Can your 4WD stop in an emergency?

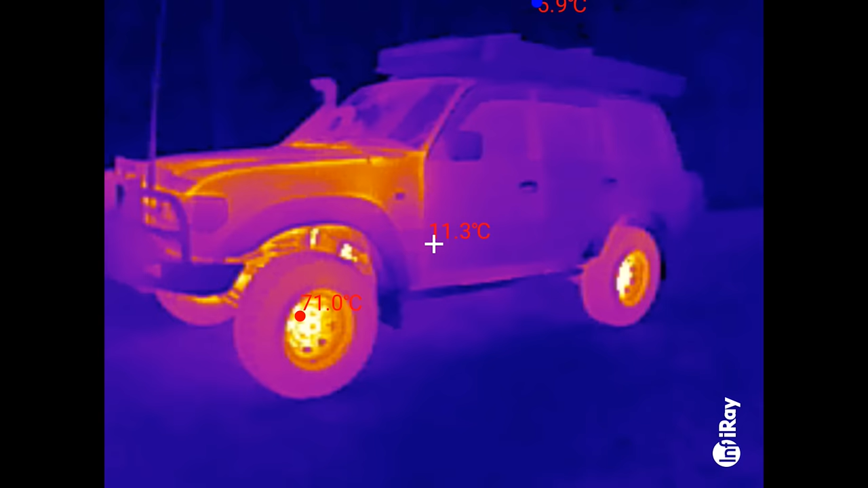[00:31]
On screen: spot 11.3°C
Just check out the heat off these rotors.
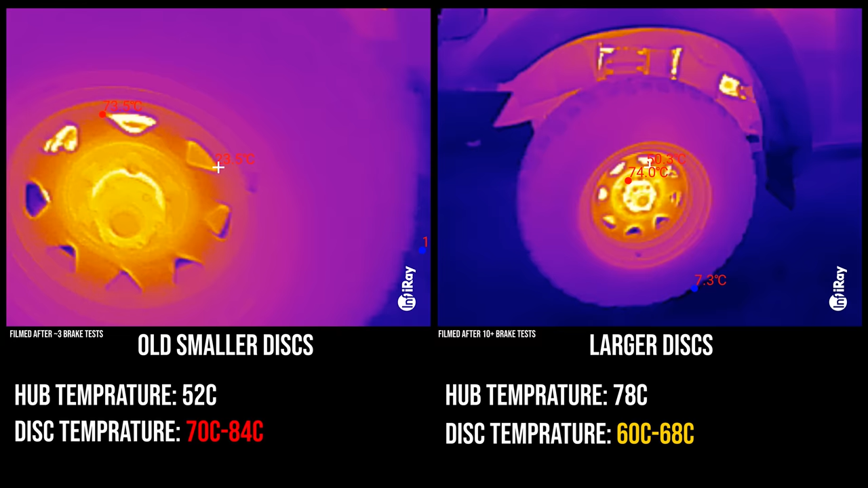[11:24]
Now looking at the temperatures we can see that the larger discs remain cooler.
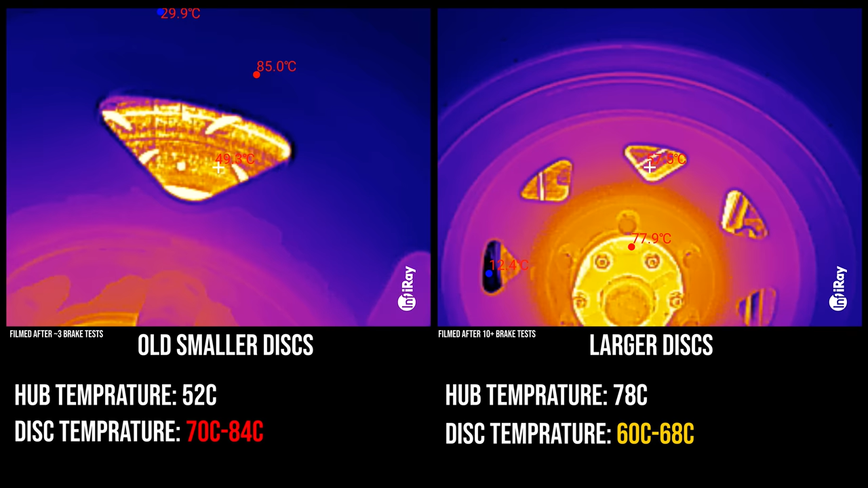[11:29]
It's hard to have a perfect side-by-side measurement due to environmental factors but if we compare the hub temperature we can see even when the car is working harder the
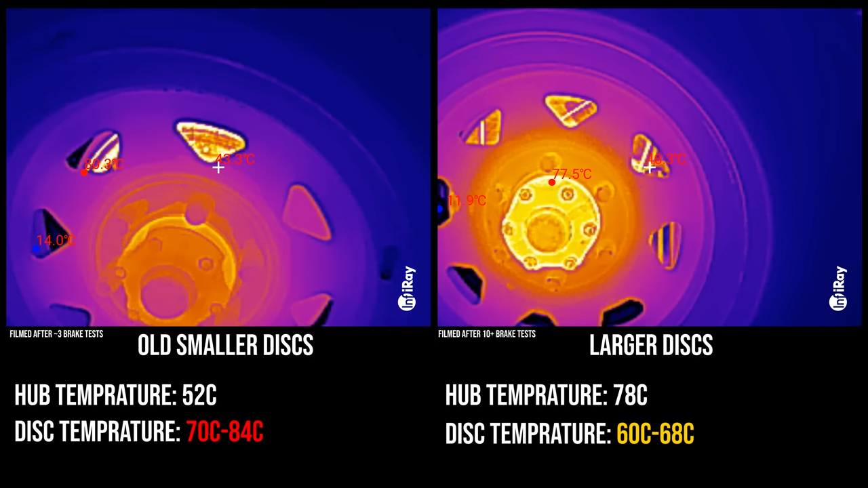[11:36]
larger discs are staying cooler allowing the kinetic rolling energy to be transmitted to heat and thus slowing the car down.